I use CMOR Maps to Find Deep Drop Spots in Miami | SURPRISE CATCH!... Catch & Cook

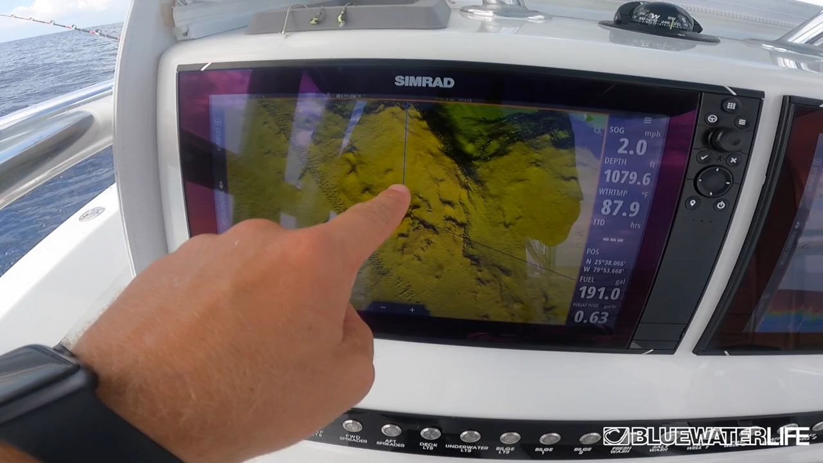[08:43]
On screen: depth 1079.6 ft, water 87.9°F, speed 2.0 mph
We are in 1,000 feet. I don't know. This looks like some sandy, rocky ground.
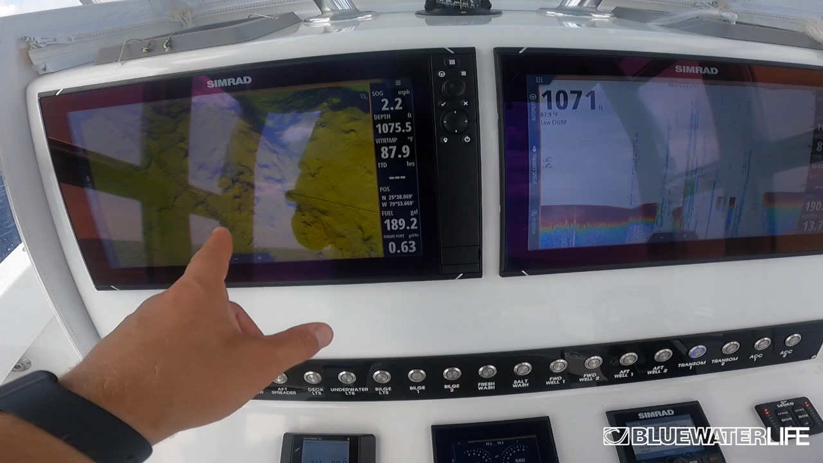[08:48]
On screen: water 87.9°F, speed 2.2 mph
So try something here.
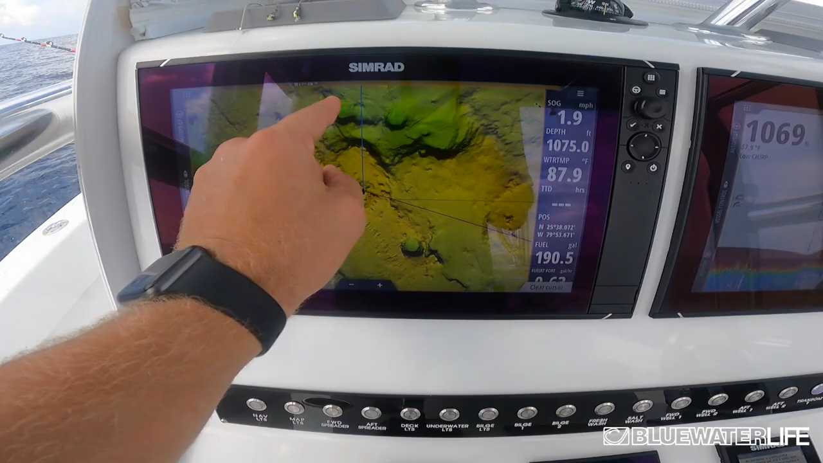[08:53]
On screen: water 87.9°F, speed 1.9 mph
Yeah, if not, I'll go over into these holes and maybe try something over here, but we're pretty deep. This is 1,000 feet. I mean, I can't see shit on the bottom, but you know, for some reason you always catch
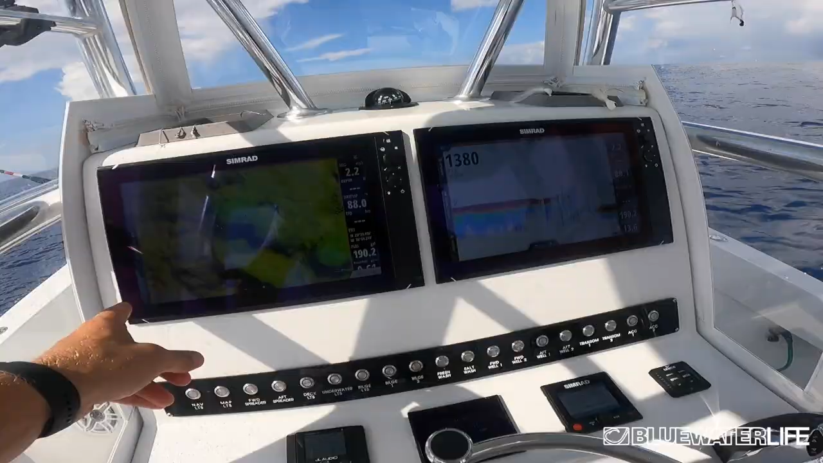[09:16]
Spots, so this looks like some rock here.
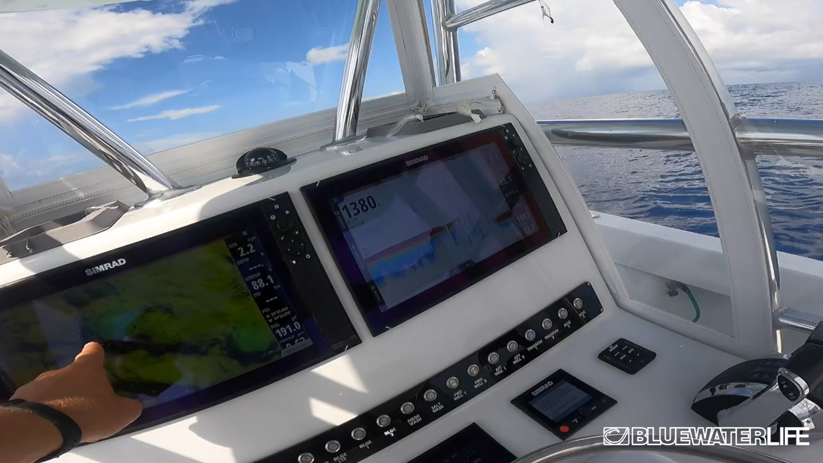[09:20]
Maybe it's some rock here up on this wall coming up. This is super deep. It's like 1,300. It dropped from like 1,000 to 1,300 right here.
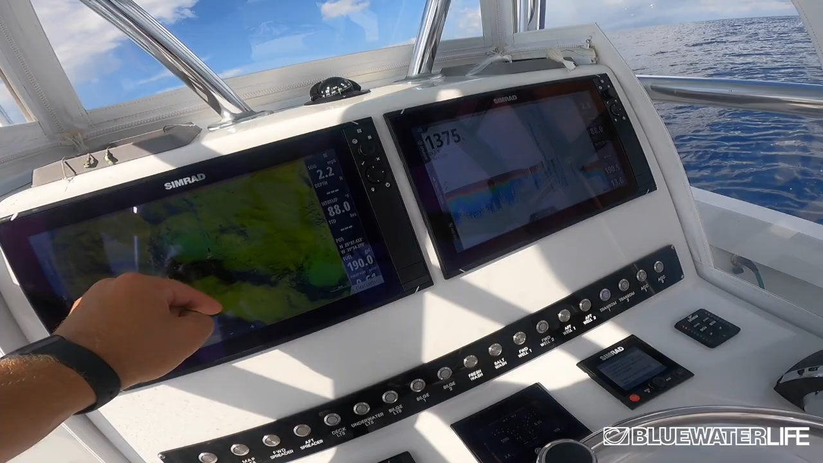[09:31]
So I don't know. We'll find out, but it looks like, you know,
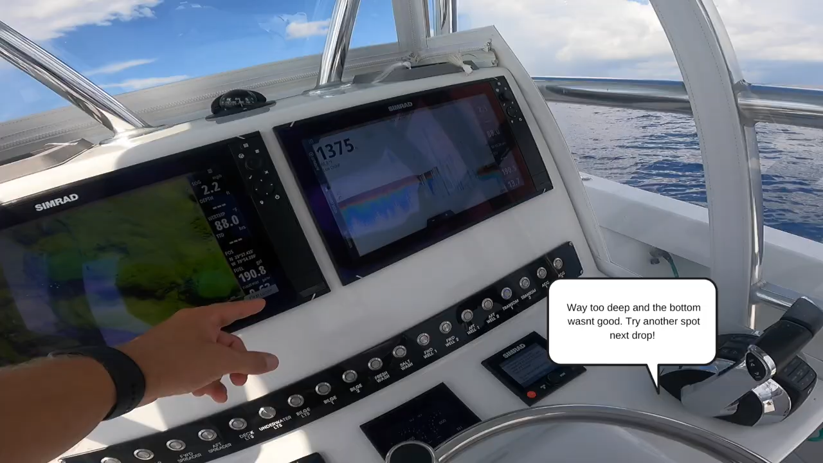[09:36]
we're probably gonna drag along here unless the current pulls it up here. I don't freaking know.
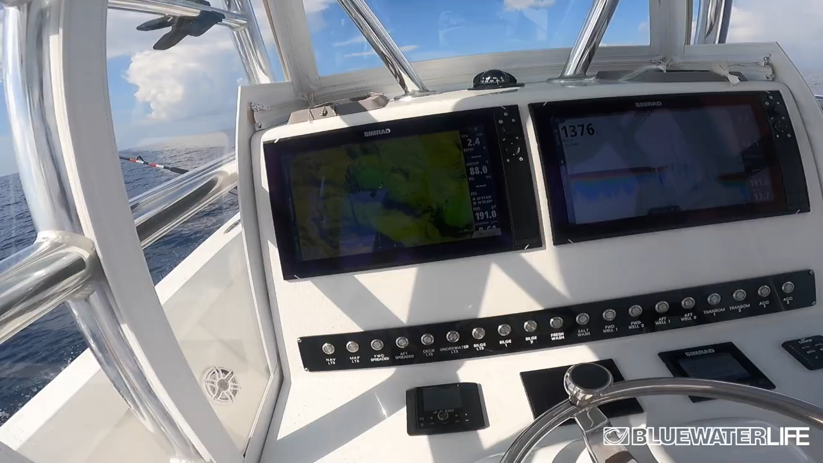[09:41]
So I'm about to find out. But
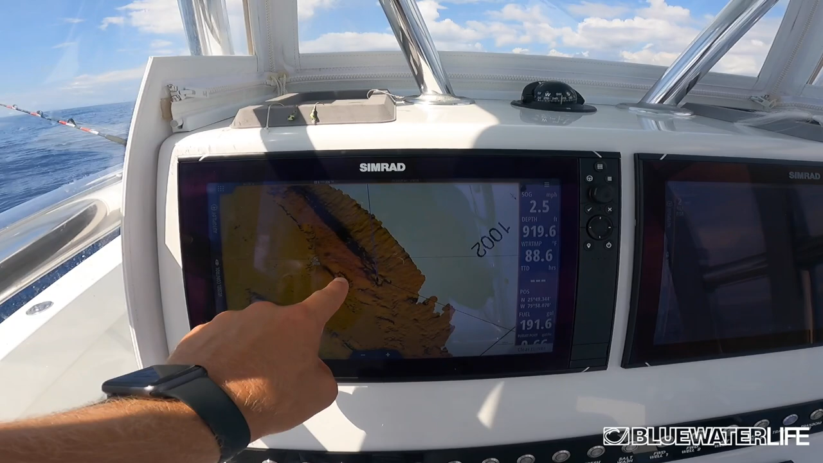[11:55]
I think that's why I'm getting them all in these spots, so.
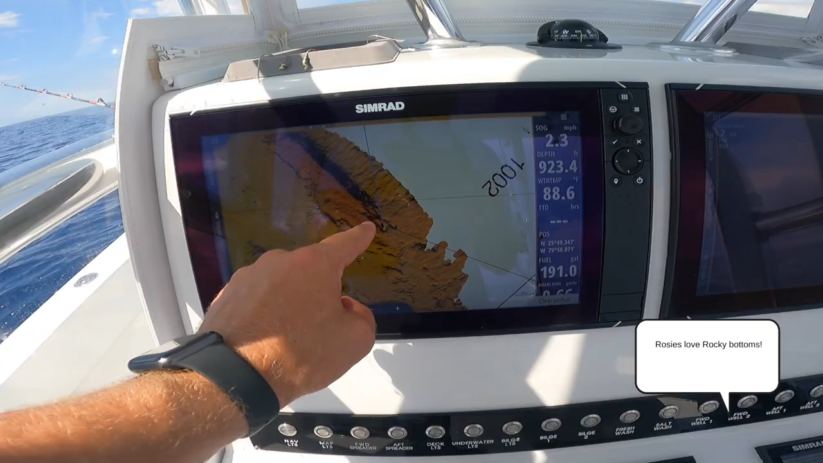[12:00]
On screen: water 88.6°F
We'll see if this will link up. You know, we're somewhere in there, so find out.